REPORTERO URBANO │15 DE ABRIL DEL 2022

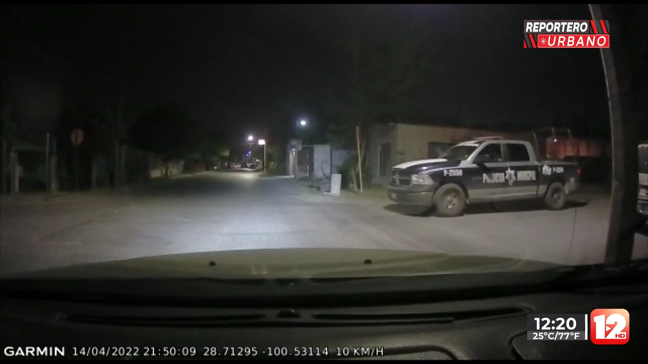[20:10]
esquina con Juárez, por el sector del Cecati, cuando de pronto me encuentro con esta patrulla, la 2550, que circulaba sin luces y pues ni siquiera hace su alto total,
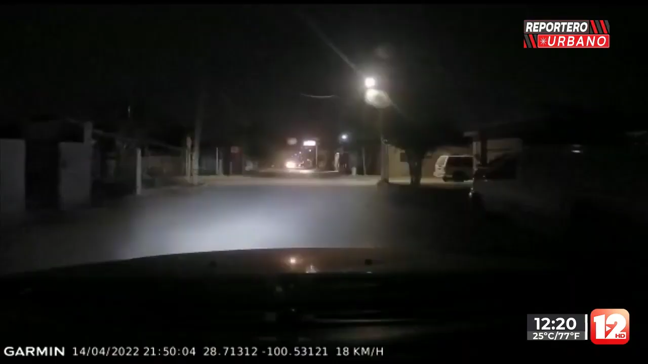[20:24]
ya que pues son autoridades y me imagino que deben de poner el ejemplo. Y ahí está, es la unidad 2550 y tiene usted muchísima razón, así, con las luces apagadas.